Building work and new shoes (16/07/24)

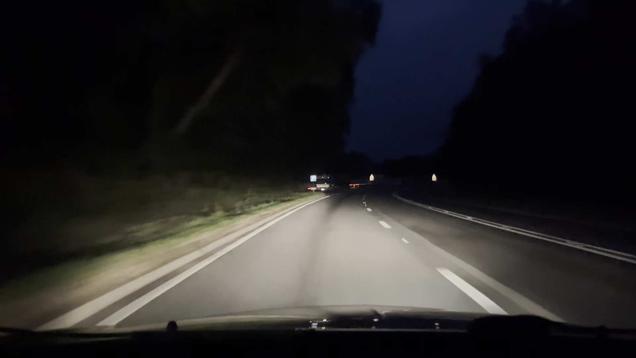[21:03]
Here we go, past the possibly abandoned Winnebago. Still no signs of life. Still hasn't moved. And up the hill we go to home. Dear old windy bum.